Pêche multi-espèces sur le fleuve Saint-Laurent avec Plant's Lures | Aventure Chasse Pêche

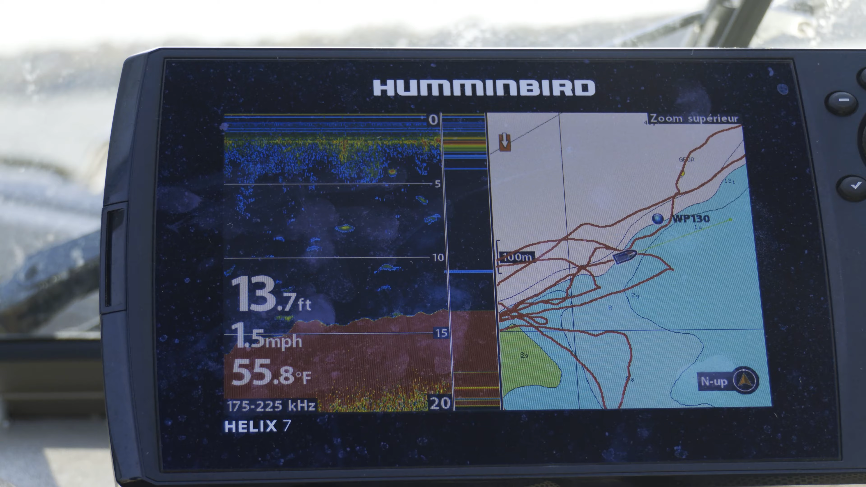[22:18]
On screen: depth 13.7 ft, water 55.8°F, speed 1.5 mph
Fait qu'on regarde, on se sent beaucoup de notre sonore, on voit nos X, on vient les travailler juste à côté.
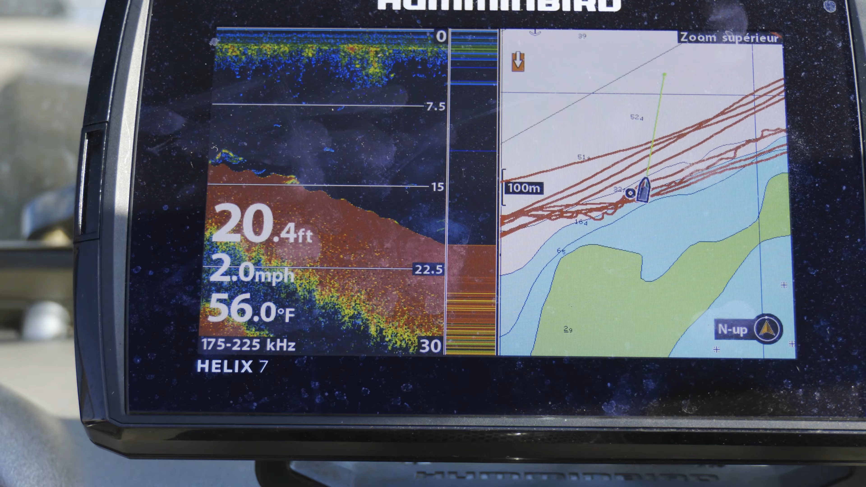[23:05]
On screen: depth 20.4 ft, water 56.0°F, speed 2.0 mph
C'est là que ça va frapper toujours dans le changement.